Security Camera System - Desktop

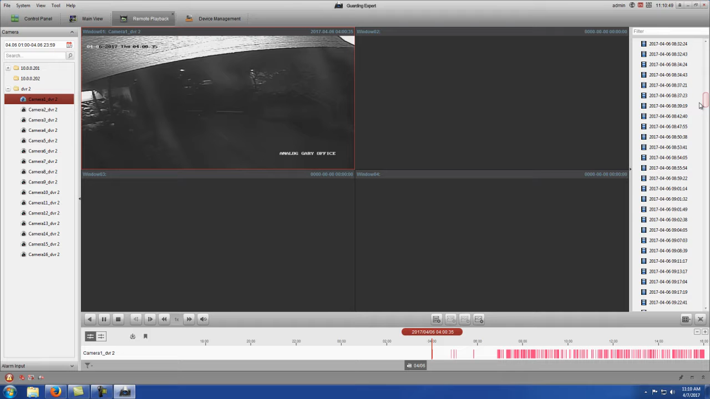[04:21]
And it breaks it down by events. So you can press the play button and it'll automatically launch that segment.
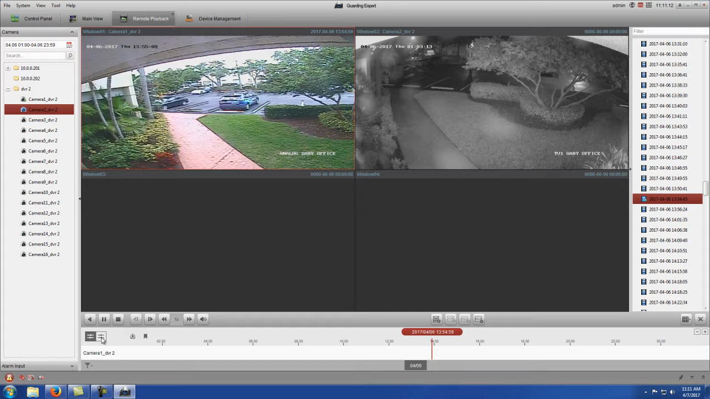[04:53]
Down here at the bottom left, you have two different options. This one on the right is actually to auto-sync your footage. And right now, as you can see, it's not auto-sync. So you click auto-sync. And you see it brought both of them back to the same time frame.
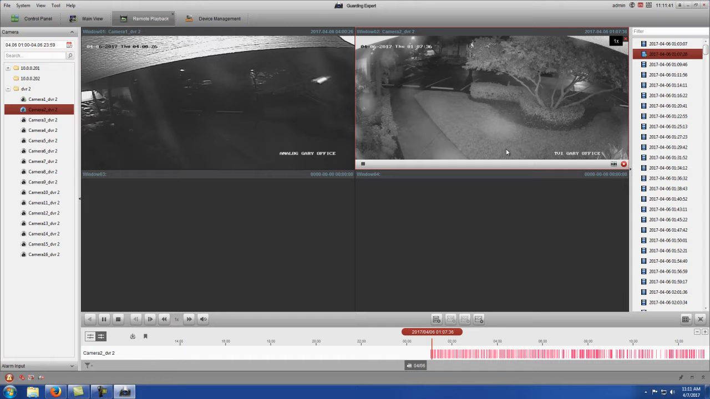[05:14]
So let's say you're looking at this and you need to take a segment out. If you want, you can actually go through the hash marks at the bottom as a timeline. You'll see the time up at the top. And as you scroll over it in red, that'll actually tell you the time that you're about to select. So you can do it from here too.